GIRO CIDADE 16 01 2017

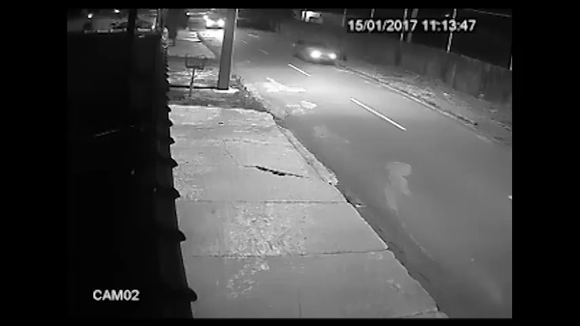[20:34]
Então, eu estava subindo, né, a rua daqui da empresa, chegando no local para adentrar.
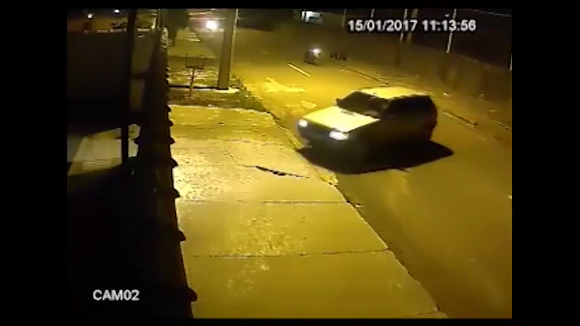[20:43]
Eu entrei com o carro junto com a minha família. Aí, antes mesmo de eu desligar o carro, os elementos entrou atrás junto e abordou primeiro a minha esposa, né, apontou a arma primeiro para ela,
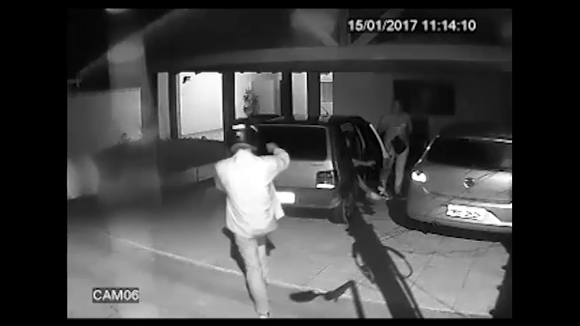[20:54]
e ela até pensou que seria alguém fazendo um tipo de brincadeira. Aí eu coloquei a cabeça para fora do outro lado e fiquei procurando, que eu ouvi ela falando. Ela falou: "Ai, que susto." Aí, quando eu coloquei a cabeça pro outro lado, o cara vem em mim também. O meliante vem em mim, apontando a arma para mim. E aí a gente ficou sem saber o que fazer. Ele mandou erguer as mãos para cima e a gente ia entrar dentro do carro de novo. Aí ele pegou e falou: "Não, pode sair do carro, sai do carro, sai do carro, sai do carro. Com as mãos para cima, não olha para mim, não olha para mim."
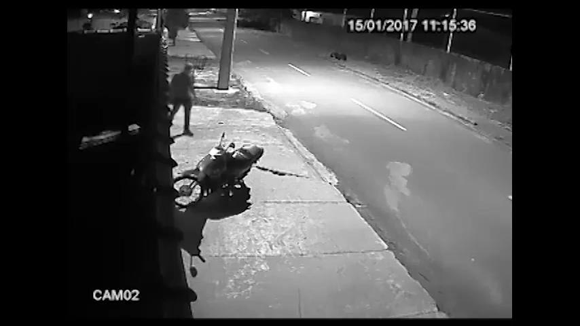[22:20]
Aí eu peguei e falei que eu não sabia, e depois eu peguei e falei: "Eu acho que tem sim, dá uma olhada aí na frente aí, que eu acho que tem câmera." Aí o comparsa dele pegou e falou: "Tem câmera?" Falou para ele, entre eles, tudo apavorado: "Aqui tem câmera, é inviolável, a gente tem 3 minutos para sair daqui, para se invadir do local." Aí eles... entrou de novo, tirou o capacete, deu pro comparsa e com a moto dele. Ele adentrou aqui dentro, de novo, como vocês podem ver nas imagens, e pediu a chave para mim do carro, para mim jogar.